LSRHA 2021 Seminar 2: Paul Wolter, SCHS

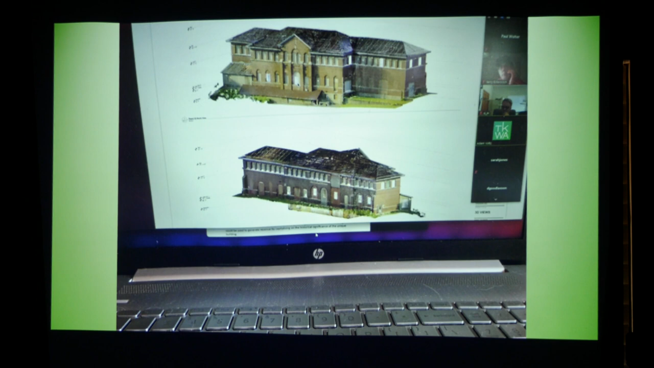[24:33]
they can get you leave your pencil laying there next to the building and it'll pick it up on the laser scan so very accurate so we can know exactly what's going on with the building structurally and then you can get uh use those to create uh as is drawings and then future drawings as well